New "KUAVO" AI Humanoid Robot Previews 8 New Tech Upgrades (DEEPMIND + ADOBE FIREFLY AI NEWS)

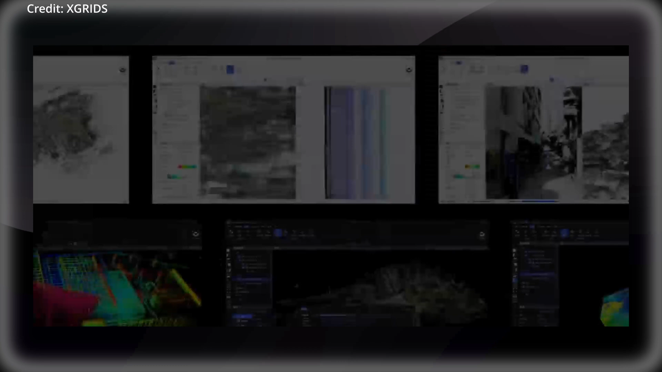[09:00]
In fact, the device boasts a 300m scan range, a point capture rate of 640,000 points per second, and the ability to achieve 1mm point cloud spacing.
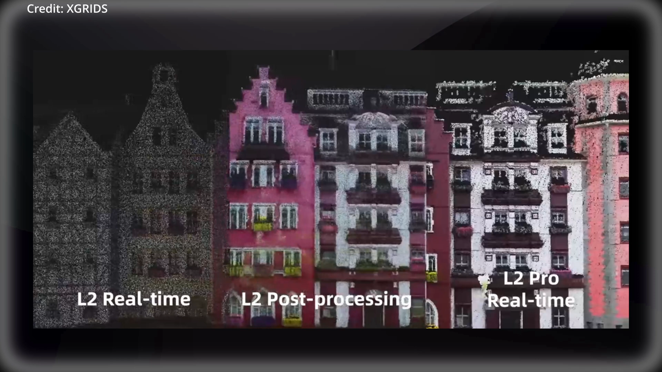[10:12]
with this kind of instant feedback helping users avoid missing or incorrect data collection during scanning operations.
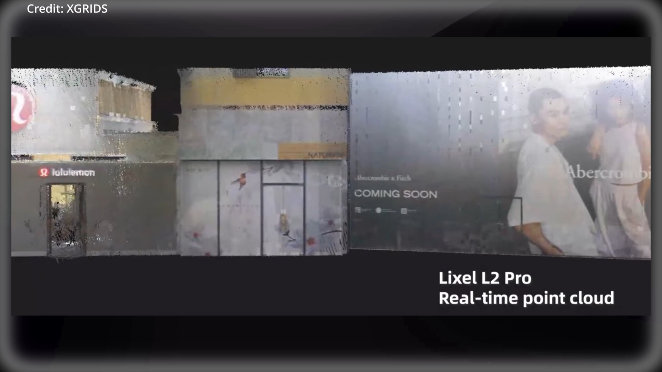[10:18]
And finally, for post-capture processing, the Lixxel Studio software provides a suite of tools for viewing, editing, and processing point cloud data.
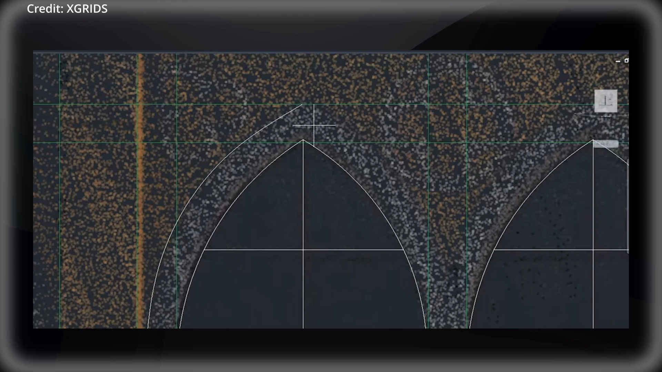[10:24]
Powered by spatial intelligence algorithms, it includes features such as one-click processing,